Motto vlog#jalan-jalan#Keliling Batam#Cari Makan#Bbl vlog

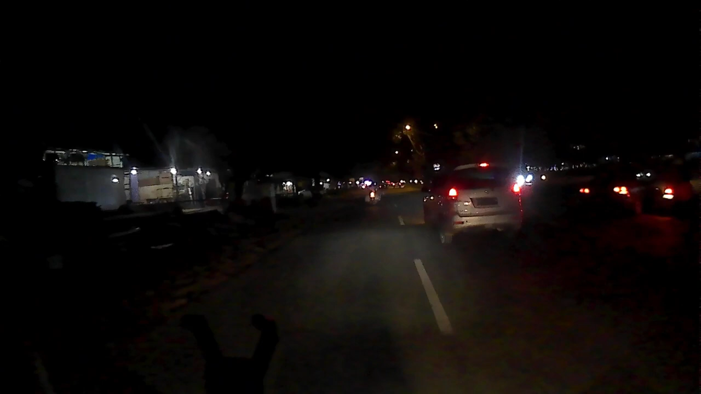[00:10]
dulu cuci mata lihat-lihat apa nih yang bening-bening yang pasti lampu lampu ya coy yang bening itu lampu lampu remang-remang
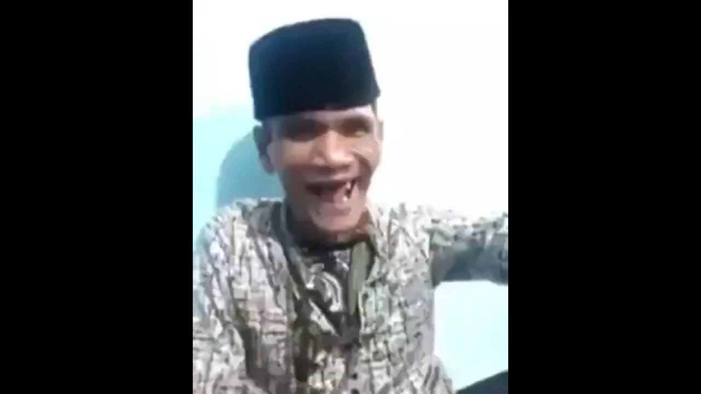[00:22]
nah
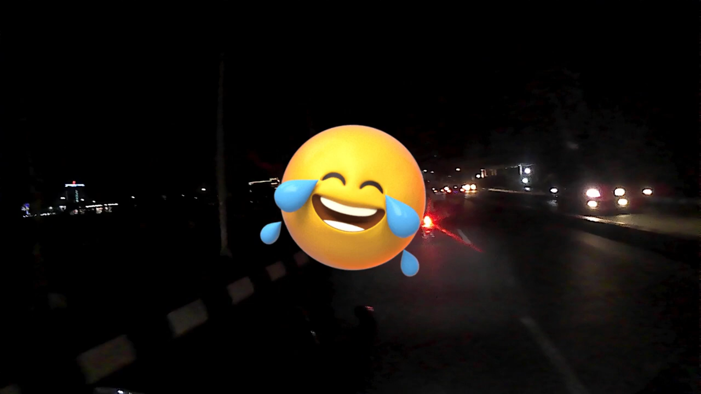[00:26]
ini arah
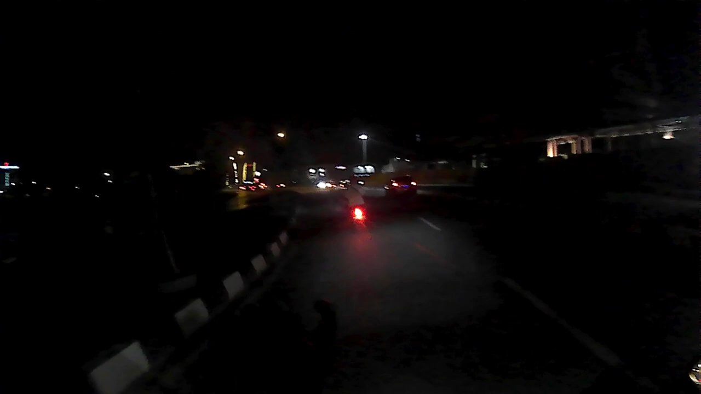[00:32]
ke Pantai Ocarina nih kalau belok kanan cuy Pantai Ocarina
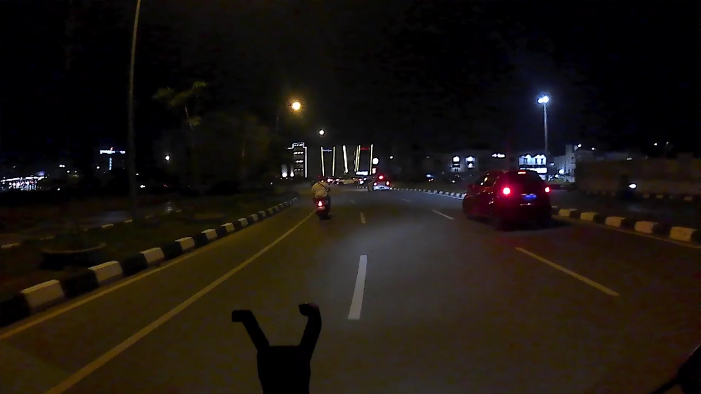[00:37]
jadi kita belok kiri aja kita nggak usah ke pantai
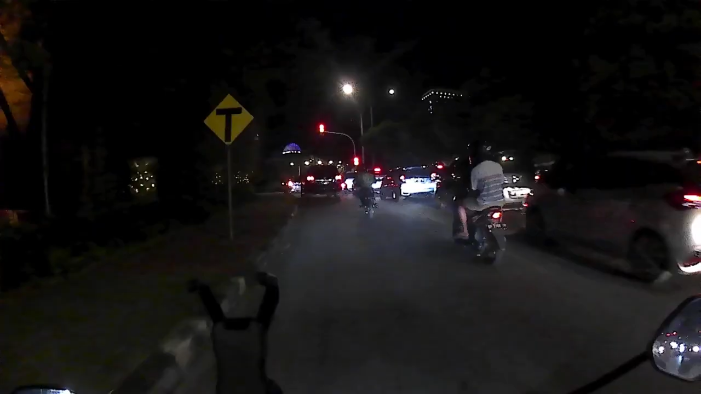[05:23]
kita belok kiri lagi kita ambil kiri terus jangan penting kita jangan
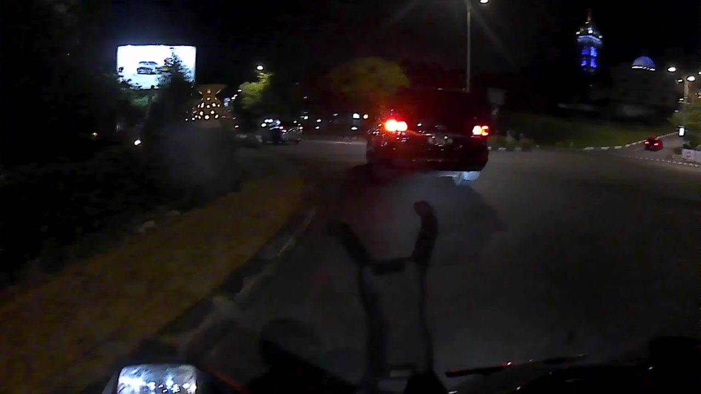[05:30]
jangan terburu-buru oi ini nih Nah goya nih nanti
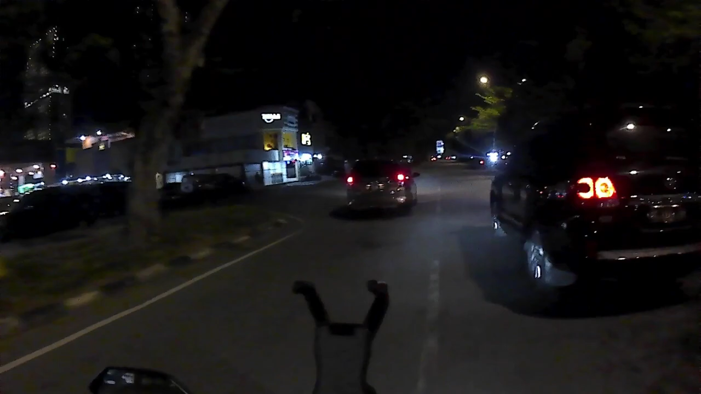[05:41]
kita belok sana deh nah lubuk baja
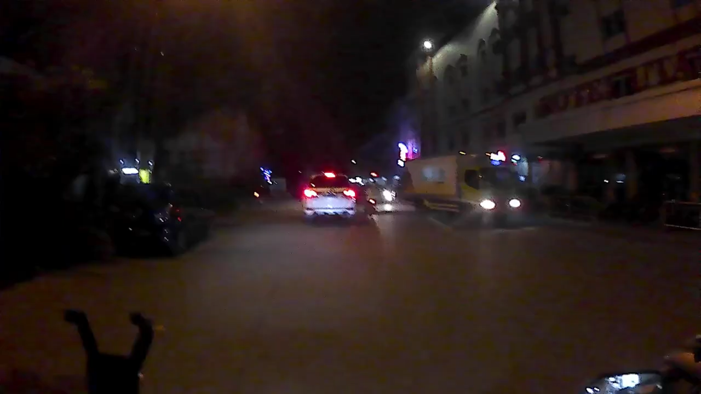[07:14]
oh oh bener tadi cedak-cedak ini hotel utama